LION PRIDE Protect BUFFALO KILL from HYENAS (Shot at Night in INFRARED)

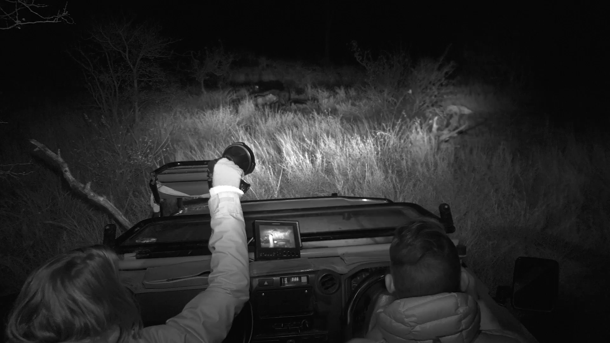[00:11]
So we're back out with the Afrika on foot team in the Kleseri following up on this lion sighting we found this morning. A group of unknown lions on a buffalo kill.